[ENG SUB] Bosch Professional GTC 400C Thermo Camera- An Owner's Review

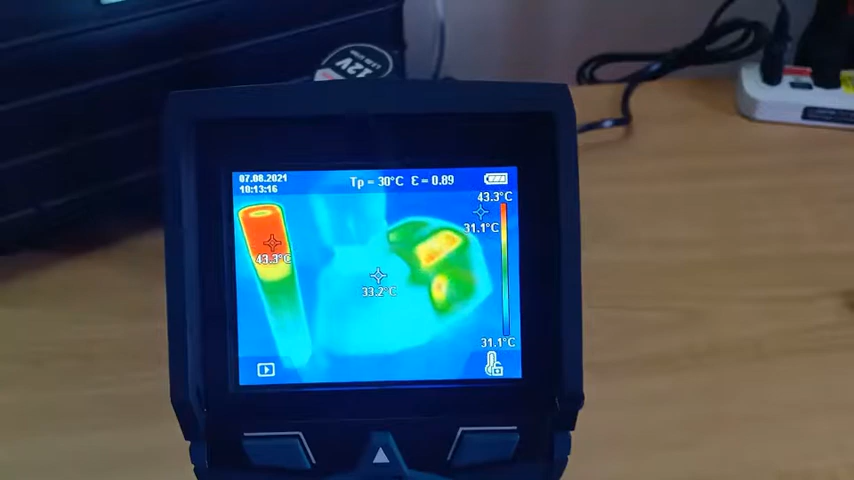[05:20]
On screen: spot 33.2°C, max 43.3°C, min 31.1°C, scale top 43.3°C, scale bottom 31.1°C
So here are the main parts of the camera. This is the color TFT screen.
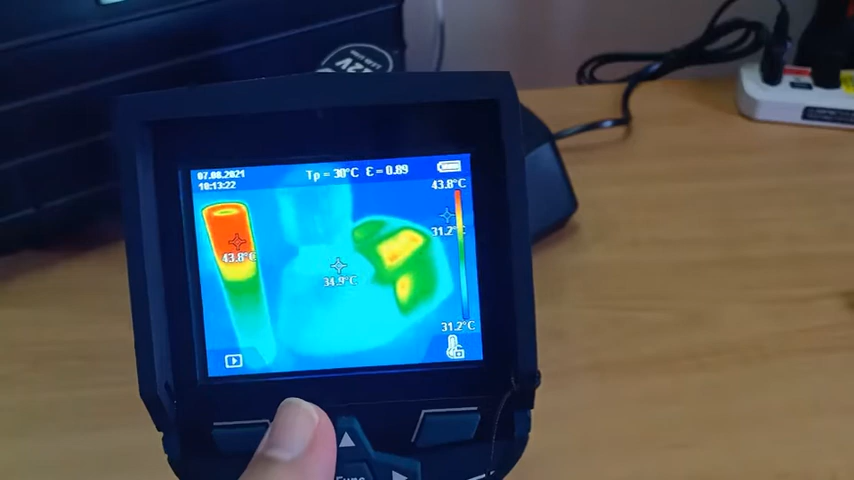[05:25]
On screen: spot 34.9°C, scale top 43.8°C, scale bottom 31.2°C
It has a resolution of 320 by 240 pixels.
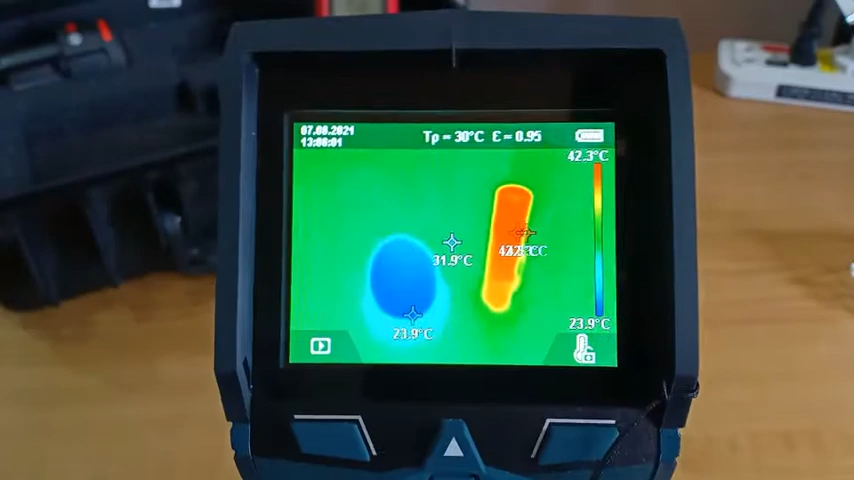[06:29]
On screen: spot 31.9°C, scale top 42.3°C, scale bottom 23.9°C
Fortunately, in the Bosch desktop application GTC transfer software, there is a facility or a function where we can manipulate the
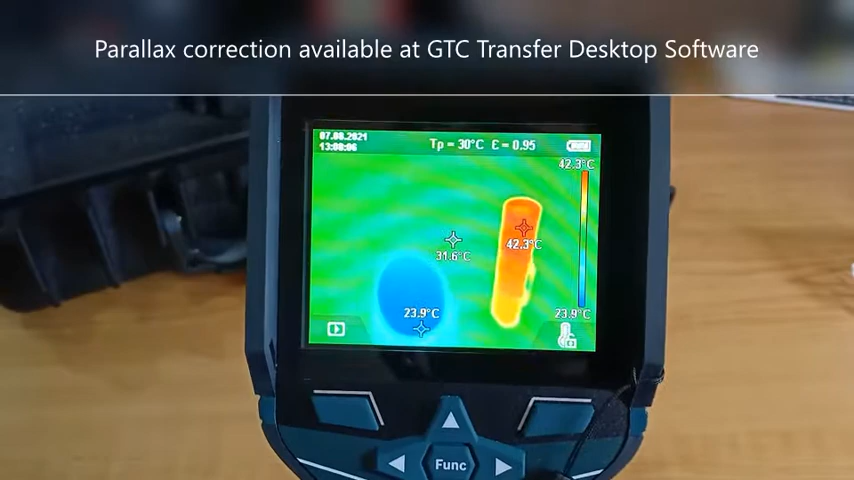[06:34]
On screen: spot 31.6°C, max 42.3°C, min 23.9°C, scale top 42.3°C, scale bottom 23.9°C
two images so that they could align to a certain degree.
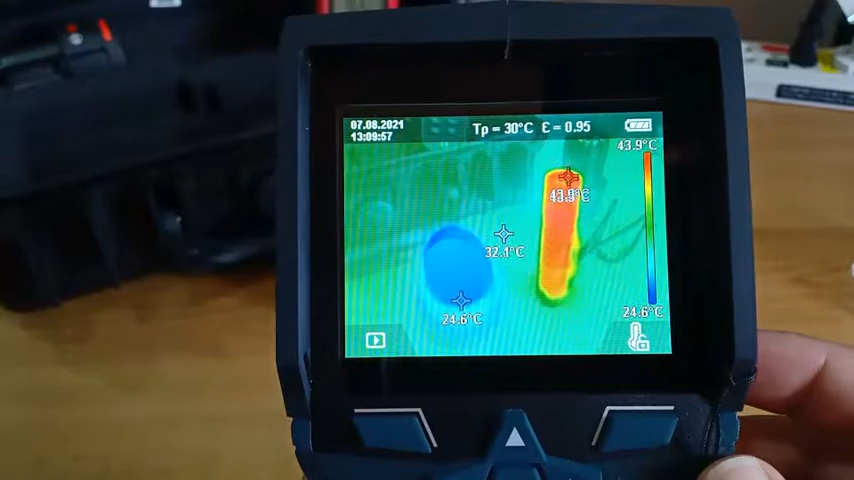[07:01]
On screen: spot 32.1°C, max 43.9°C, min 24.6°C, scale top 43.9°C, scale bottom 24.6°C
The center crosshair, which is fixed,
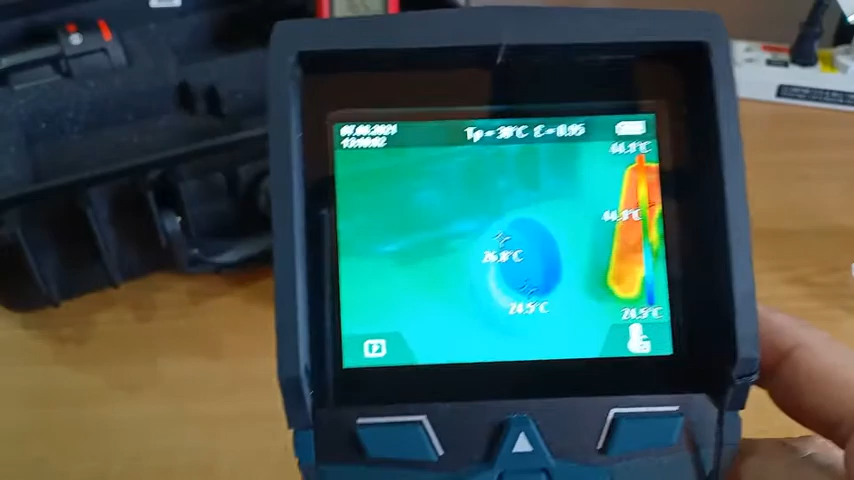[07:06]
which you can point to any object you want to measure.
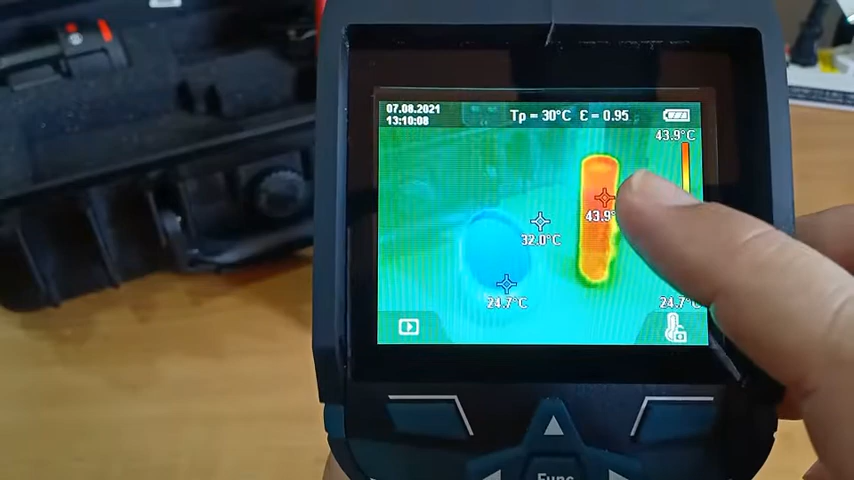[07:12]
On screen: scale top 43.9°C
The second crosshair is the movable crosshair, the red one, and that is the heat-seeking crosshair. It will automatically rest on the hottest spot in the image area.
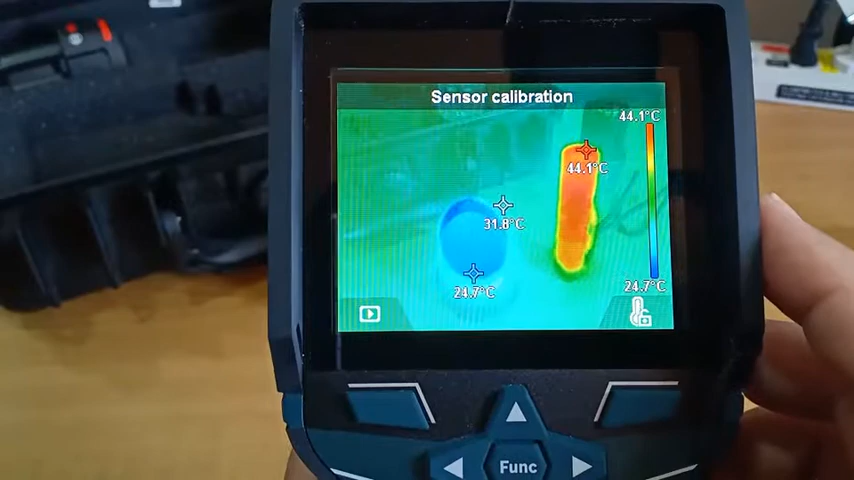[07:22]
On screen: spot 31.8°C, max 44.1°C, min 24.7°C, scale top 44.1°C, scale bottom 24.7°C
And the third, this is the blue crosshair,
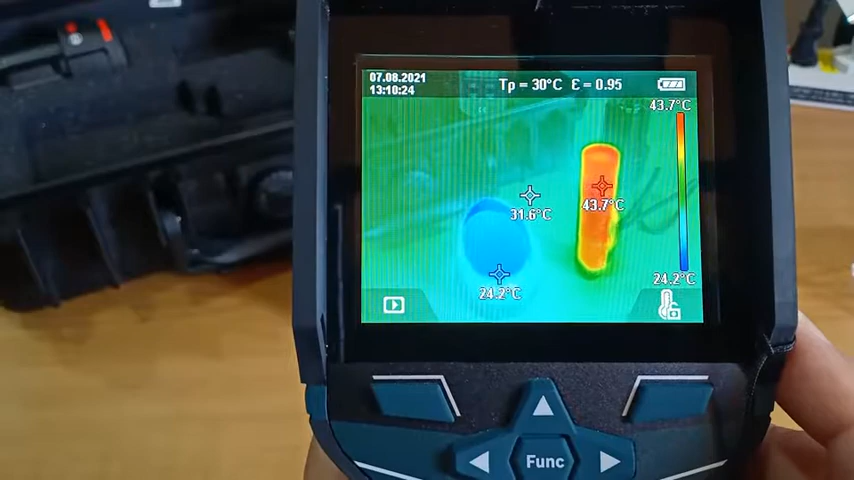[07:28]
On screen: spot 31.6°C, max 43.7°C, min 24.2°C, scale top 43.7°C, scale bottom 24.2°C
which will automatically detect or search for the coldest point in the image area and rest there.
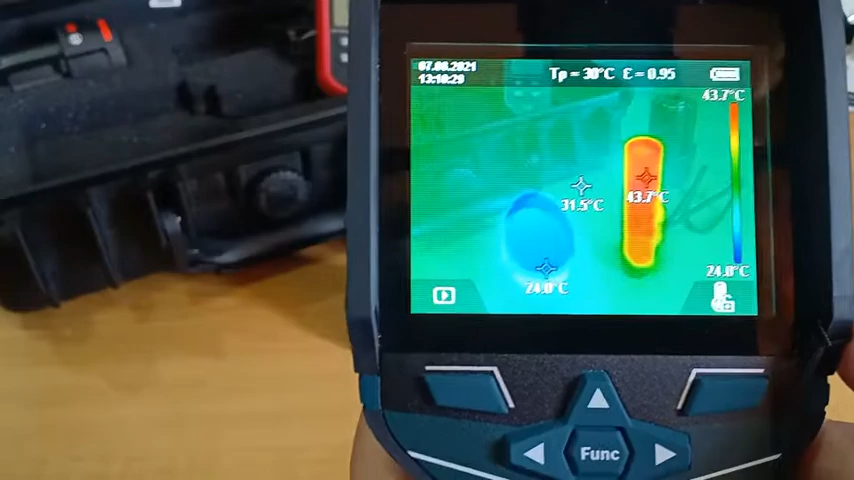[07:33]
On screen: spot 31.5°C, scale top 43.7°C
So you can move the instrument in which way you want, and the two crosshairs, the blue and the red one, will always stay where
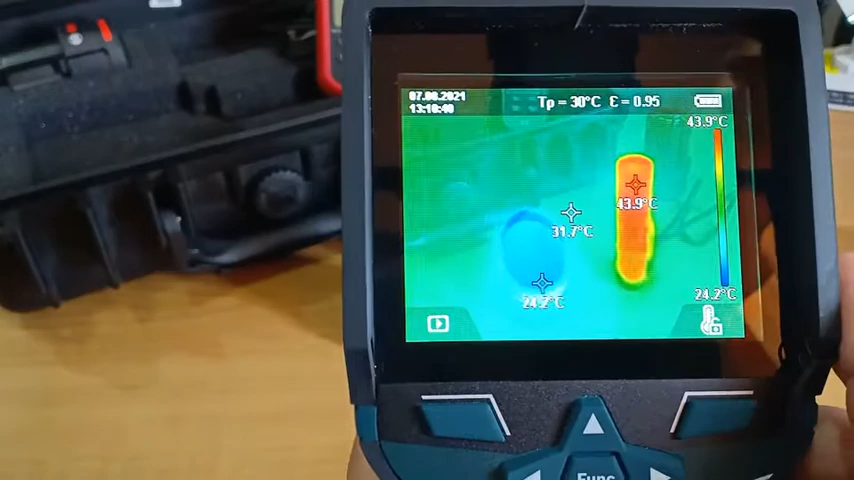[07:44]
On screen: max 43.9°C, scale top 43.9°C, scale bottom 24.2°C
the coldest and hottest spots are.
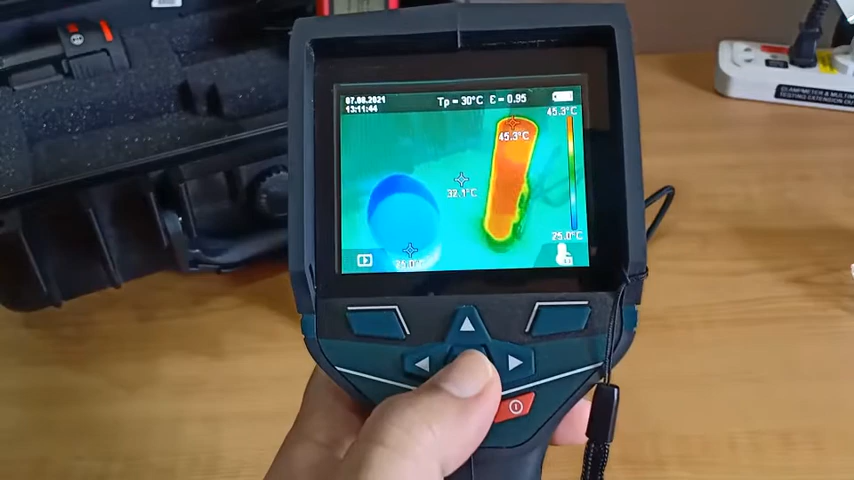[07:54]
On screen: max 45.3°C, scale top 45.3°C, scale bottom 25.0°C
The main function button, the directional arrows, power button, save button,
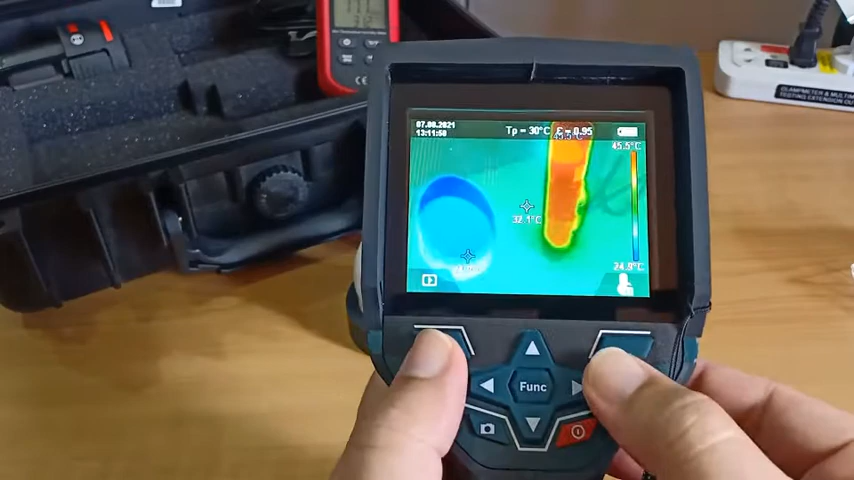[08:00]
On screen: scale top 45.5°C
and the prompt buttons, which corresponds to certain icons below the image area.
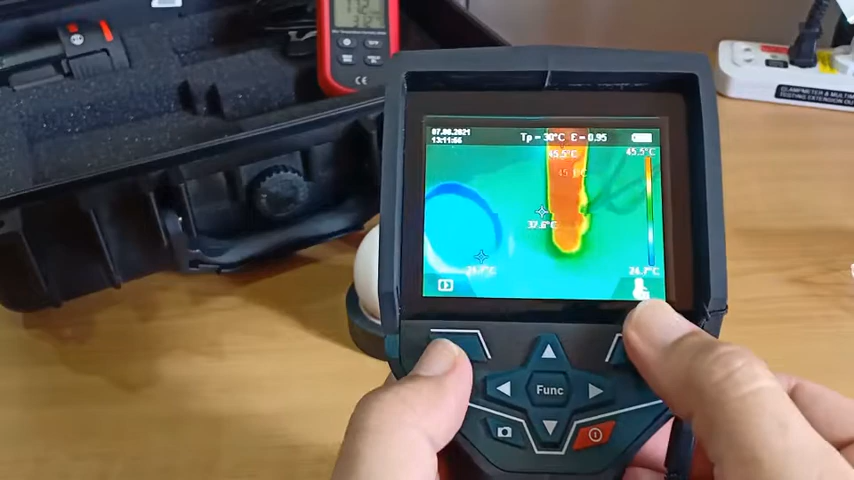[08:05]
On screen: scale top 45.5°C, scale bottom 24.7°C
And this is the hold or the trigger
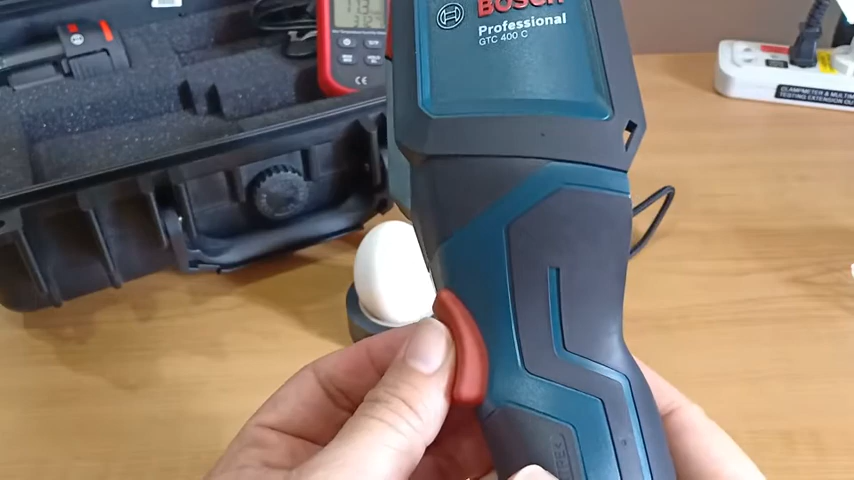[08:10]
button to temporarily freeze the image on screen, allowing us to save
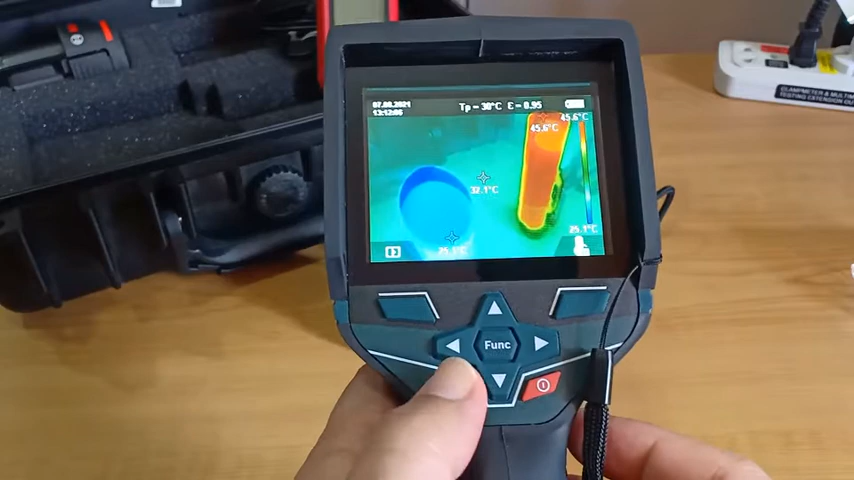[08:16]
On screen: spot 32.1°C
to memory. The Thermo camera has several color schemes.
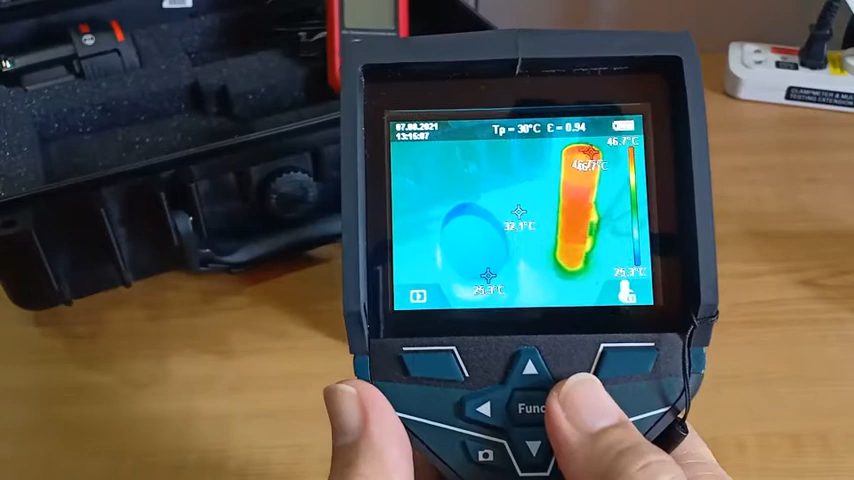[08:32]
Allowing the operator to select which one best suit his particular application.
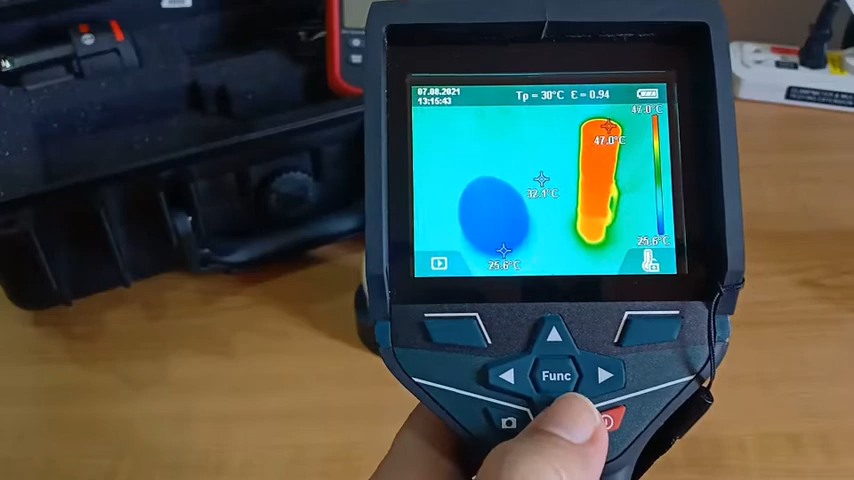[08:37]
On screen: max 47.0°C, scale top 47.0°C, scale bottom 25.6°C
The Thermo camera also has several transparency settings, allowing the operator to isolate and focus on certain areas.